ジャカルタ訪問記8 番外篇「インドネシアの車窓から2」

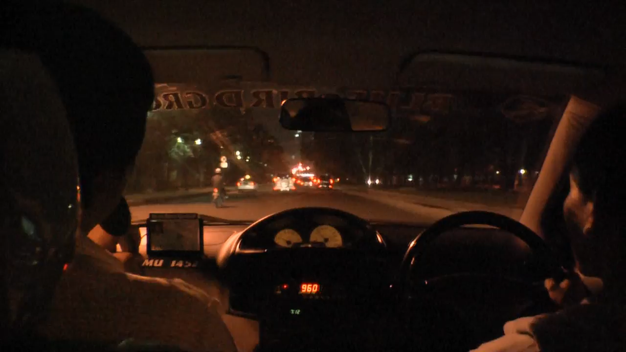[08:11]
えー外国人にもえー地元の人にもあの一番信用があるタクシー会社のタクシーですで車種はえー日本でいうところのベルタえーアジアでいうところのえービオスそれのえータクシーバージョンのリモという車で
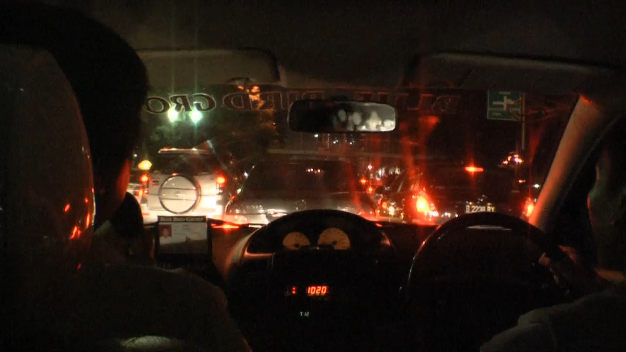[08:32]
えー初乗り料金が6000ルピアになってますで距離でどんなだけ走るといくらかっていうことは不明ですえーあのインドネシアのタクシーの特徴はえー駅なんかで待機しているタクシーの場合駐車料金は客が払うというのがえーこちらのスタンダードですちなみにガンビル駅の場合は5000ルピアなのでまず最初に乗る時点で5000ルピアプラス初乗り料金の6000ルピアえー11000ルピアがまず基本料金になります